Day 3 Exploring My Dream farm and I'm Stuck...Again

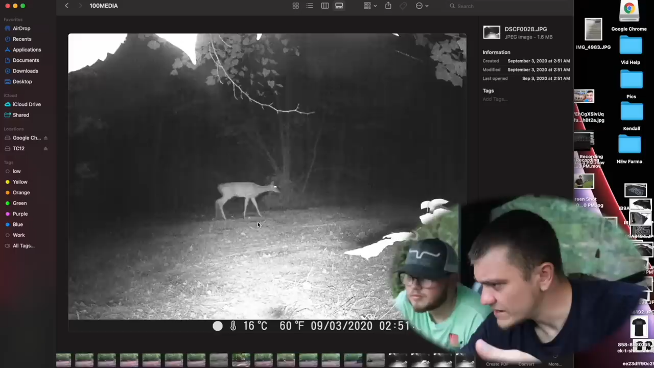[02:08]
here's some nighttime pictures there's another coyote so we definitely have a coyote we have two on the list so far but dang
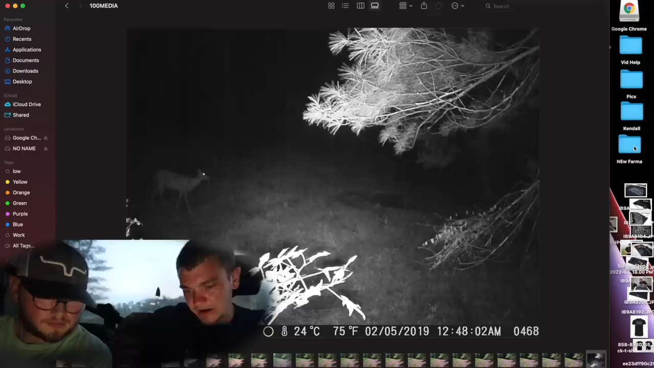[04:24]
dog it looks like a little skeleton looking thing that's a vulture there it's a turkey vulture i don't know what he was eating but hey we'll put him on the list then there's